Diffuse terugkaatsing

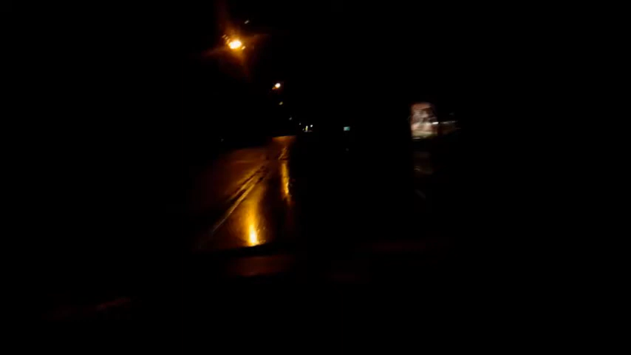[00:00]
Wat kun je toch weinig zien in het donker als het regent, hè? Ik zie de weg niet eens.